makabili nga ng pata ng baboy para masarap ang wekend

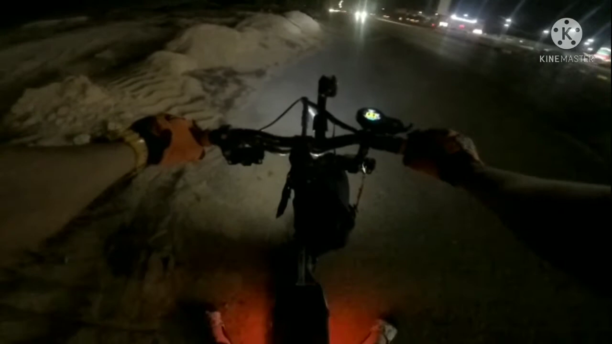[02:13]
Ito mga idol, lalagyan ko pa rin ng camera to pagka harap sa akin yung camera. Dito na ko nalagay yung GoPro. Ayan o, lakas ng ilaw natin o. Patawid muna tayo mga idol kasi may tayo ng Alamramul.
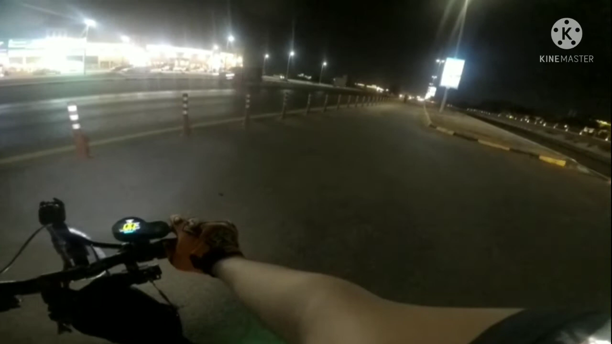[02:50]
pumasok. Kaya no, pwede na tayong sumingit dito. Let's go. Ayan mga idol, dito lang tayo sa gilid. Tayo ng Alhambra. Bibili si Wilder moto ng pata para may ulam tayo bukas.
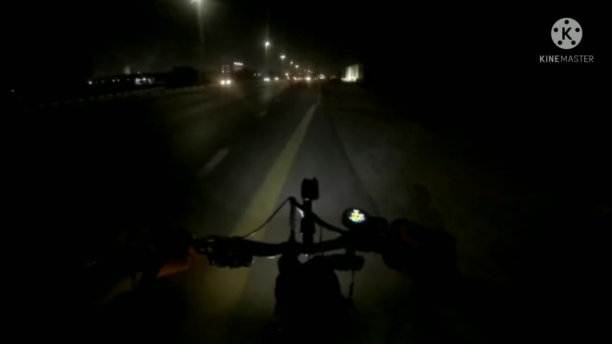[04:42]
Pag webis talagang yung mga tao umuwi sa kanilang mga ano, kaya delikado. Wala talaga, ingat lang mga idol. Ayan mga idol, magaan tayo. Nigilid tayo, tinan natin kung may parating. Ayun, wala. Kasi ano to, intersection tong isang kalsada, kaya kailangan tingin muna natin sa kaliwa kung may parating.